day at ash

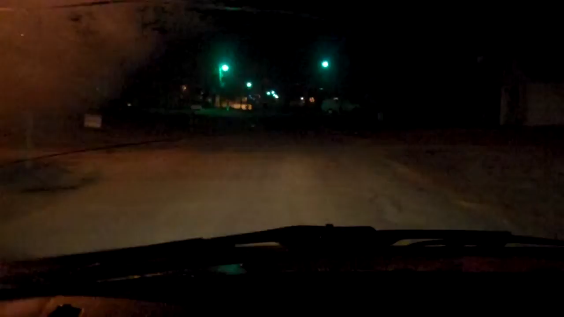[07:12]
Well, it's about midnight, going home, cars all cold and frozen, frost on the windows and as you can see, got the old crutches,